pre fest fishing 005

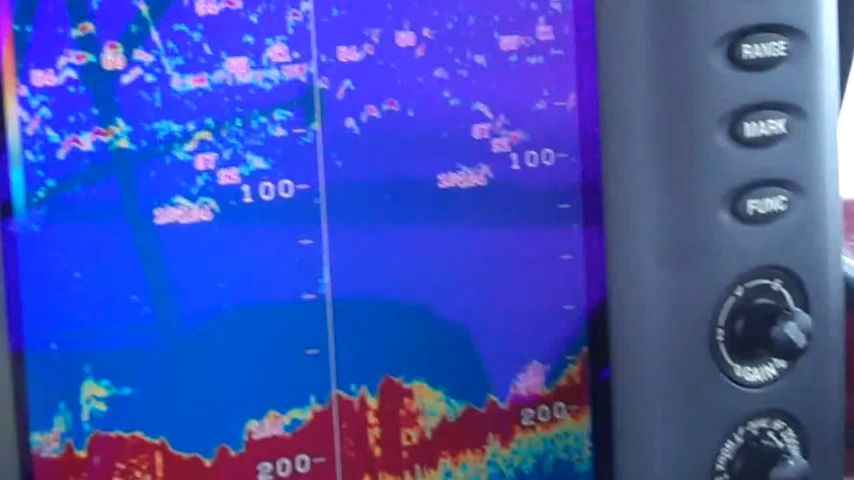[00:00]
Well, here's a good read on the screen. We got fish everywhere and nobody wants to play yet.
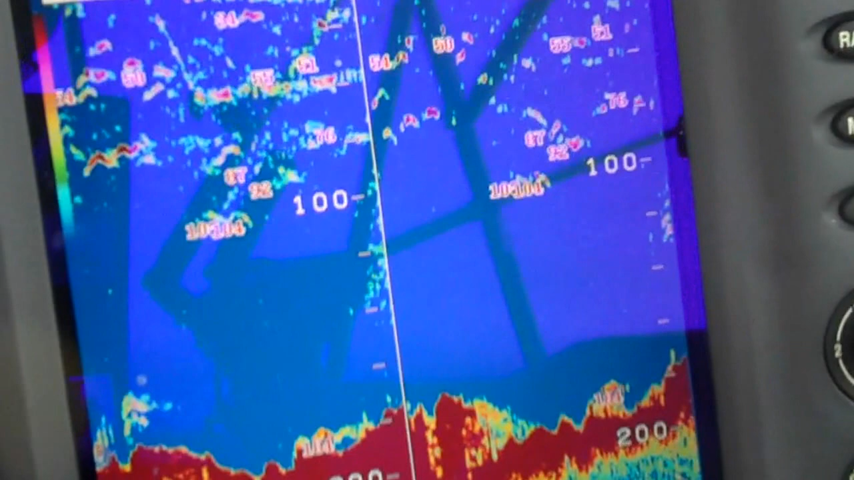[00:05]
That's a lot of fish right there. That's what I'm saying.